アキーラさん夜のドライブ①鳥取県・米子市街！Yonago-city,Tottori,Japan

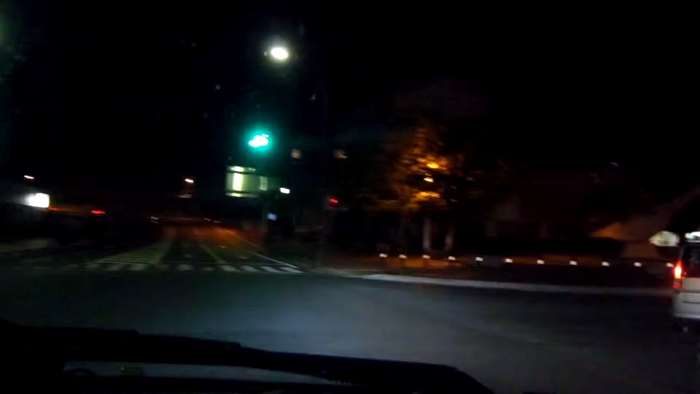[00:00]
知県のね、米子市にいます、米子市。で、今、繁華街、米子のね、市街地に行きてるところです。で、これからちょっとね、お店、散策しようと思ってるんですけど、ちょっと収集を探してみます。米子の、繁華街ですね。
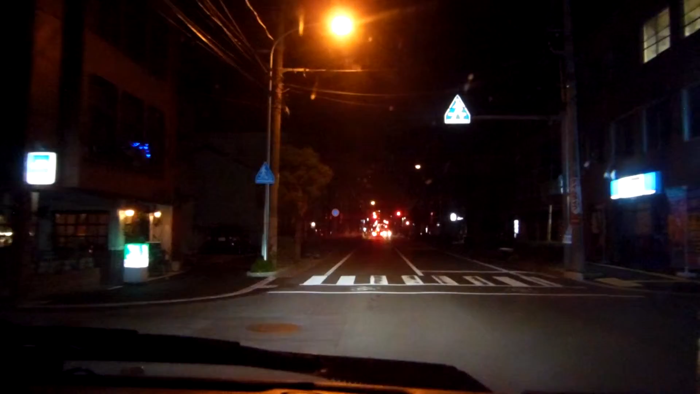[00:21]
結構道やっぱ閉まってるんですよ、なんかあんまり、初めて来るんですね。生まれて初めてですよ、鳥取に米子市か。まだ結構高いけど、でも飲食店ではないですね。不動産屋とか、ね、ちょっとぐるっと待ってます。